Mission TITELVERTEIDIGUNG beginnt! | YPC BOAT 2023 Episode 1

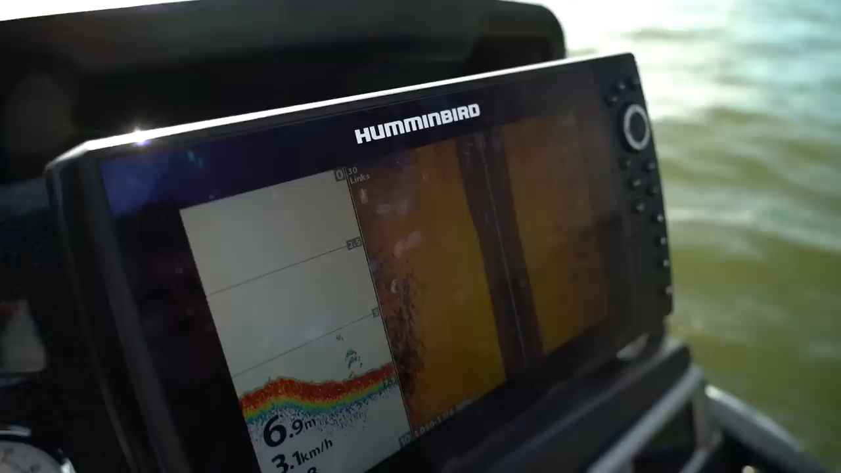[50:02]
On screen: depth 6.9 m, speed 3.1 km/h
Oh ja, hier ist Fisch. Siehst du? Pop, pop, pop, pop, pop. Waxen.